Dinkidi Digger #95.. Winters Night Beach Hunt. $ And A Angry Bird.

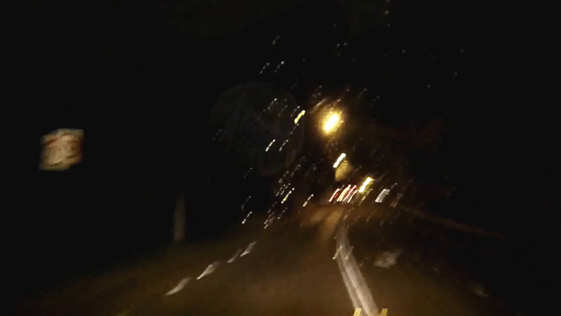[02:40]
Still haven't moved 50 cents Yeah, it's a good timing guys It's starting to rain So... Awesome It's been two minutes I knew it was coming But I didn't think it was that close So that was very well time There you go guys Squeezed in two hours Before the rain hit I was expecting it But it's absolutely pouring down now Anyway, I ended up with Um...